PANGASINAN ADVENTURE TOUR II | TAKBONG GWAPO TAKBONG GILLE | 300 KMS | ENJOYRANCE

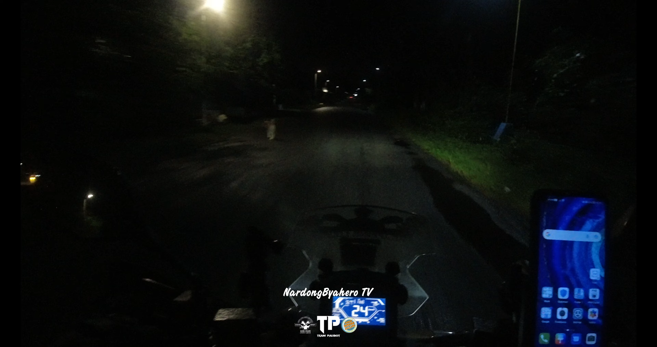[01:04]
Marahil nagtataka kayo bakit sobrang aga natin. Kasi ano, sasama tayo dun sa ano, sa charity ride ng ano to? Charity Rides One Philippines. Yan, or yung tinatawag nilang CR1P. Pupunta tayo ng Lingayen kasi dun yung grid.
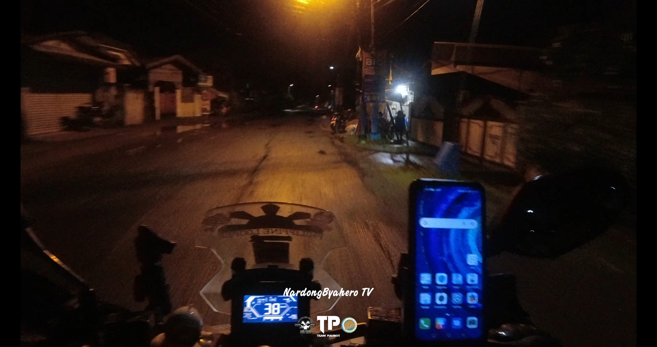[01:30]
Daanan muna natin yung ating dalawang kasama dito sa Urdaneta, and then yung isa sa may Santa Barbara. Ayan.
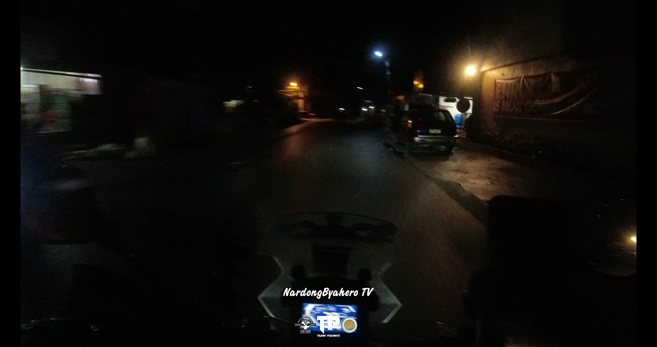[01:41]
PRI is alas 10 yung cut-off, pero nakiusap kami kasi sobrang lakas ng ulan kagabi, so hindi na kami nakapunta.
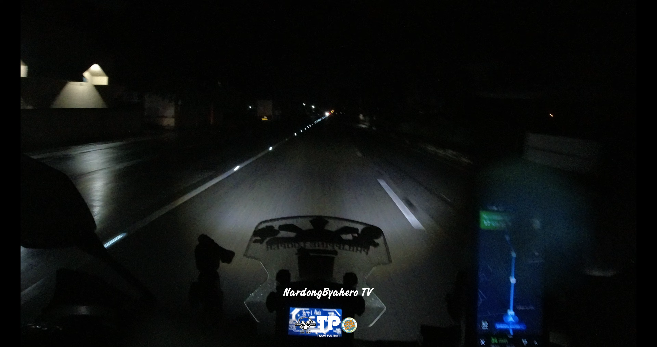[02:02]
Maambon na mga chief. Woo! Okay, dito na tayo sa may Tulyaw.